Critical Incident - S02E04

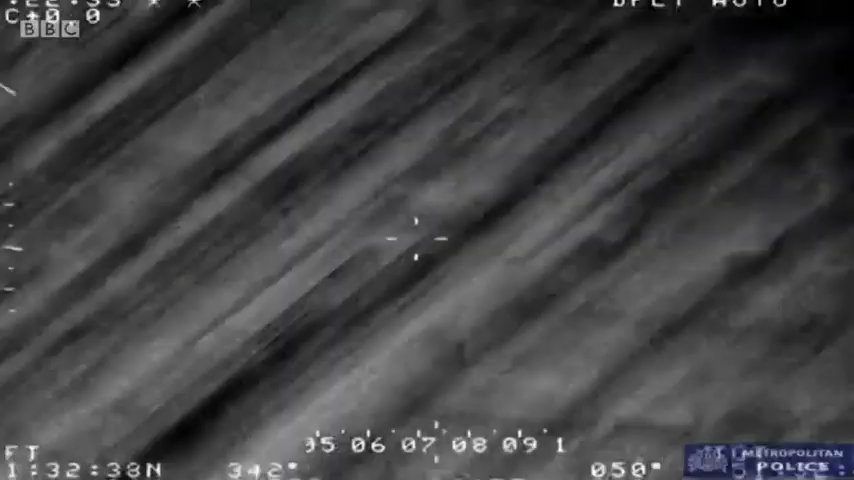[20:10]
In this footage, a motorcyclist speeds away when police try to stop him,
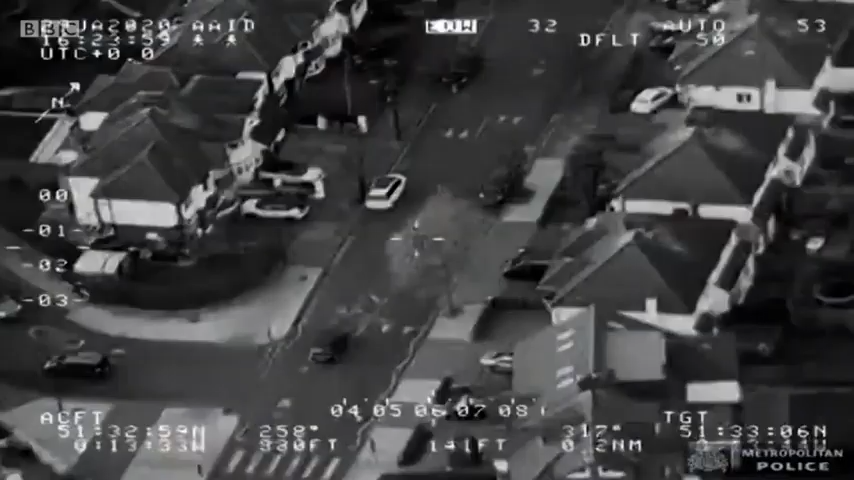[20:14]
after noticing that he was acting suspiciously and driving dangerously.
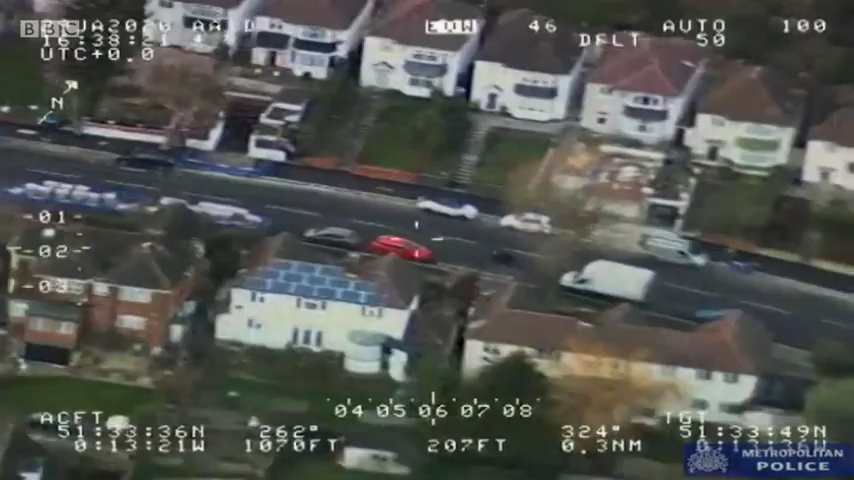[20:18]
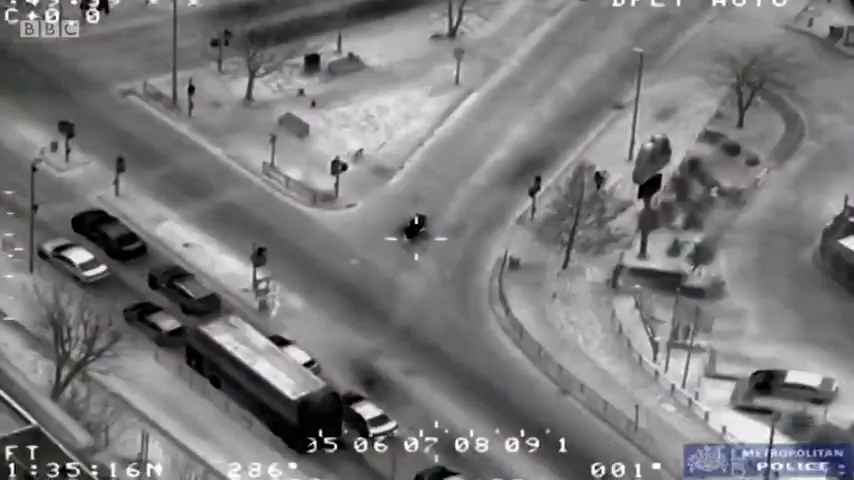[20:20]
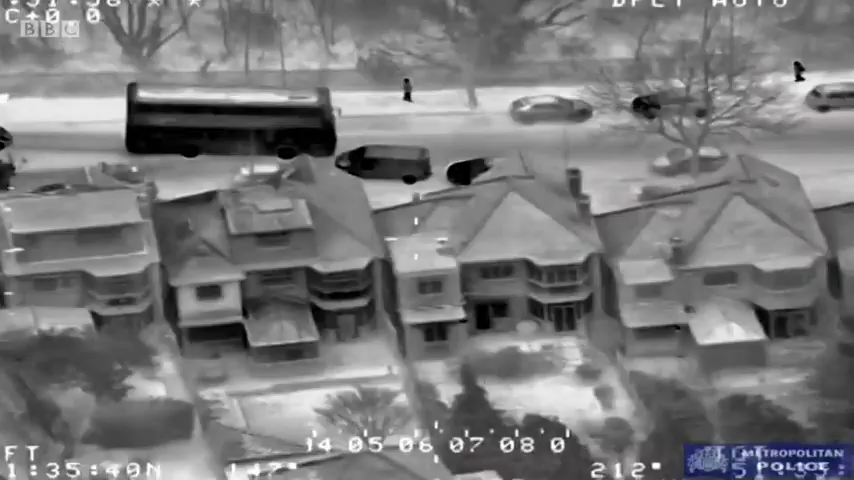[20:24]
Police pursue the motorbike as it drives recklessly, mounting pavements, cutting across roundabouts,
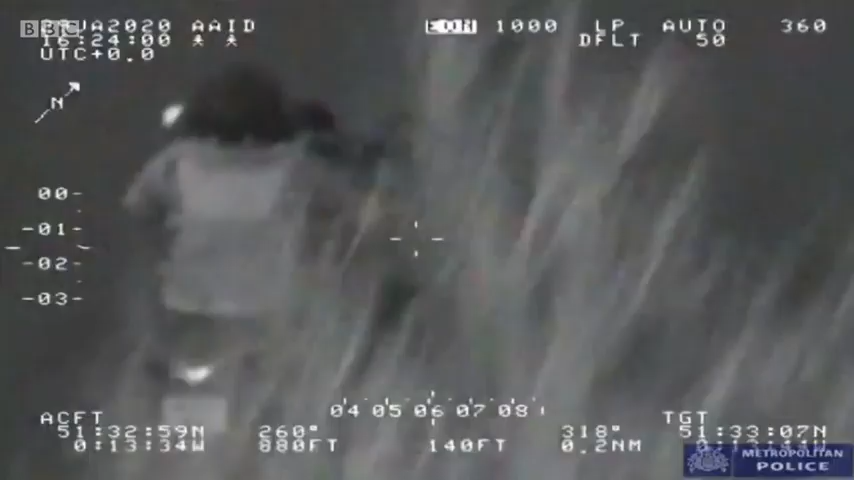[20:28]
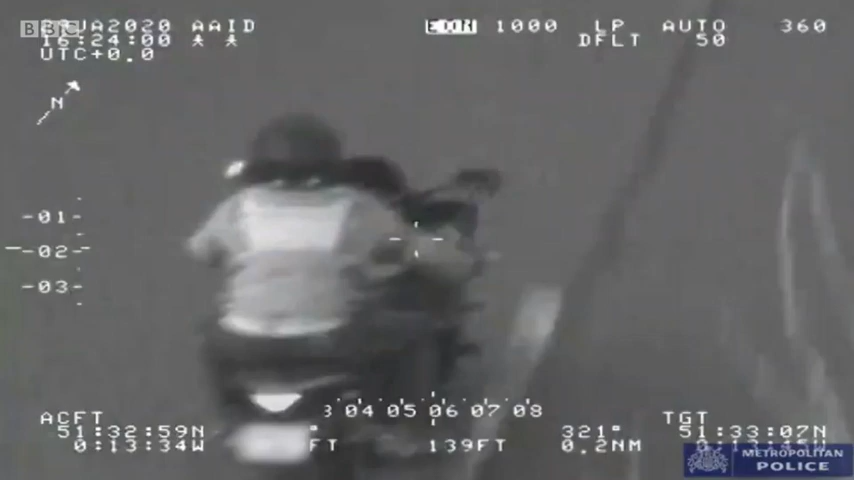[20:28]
and riding on the wrong side of the road, putting everyone in danger.
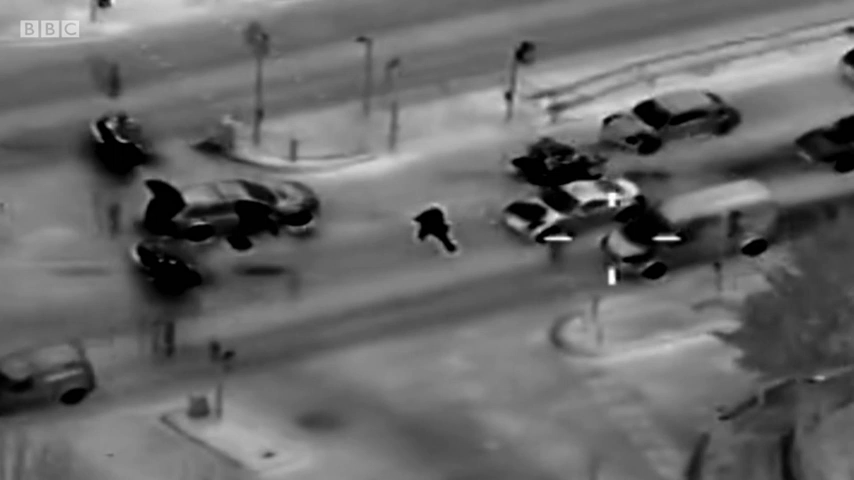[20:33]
The police were authorised to use tactical contact to stop the motorcyclist.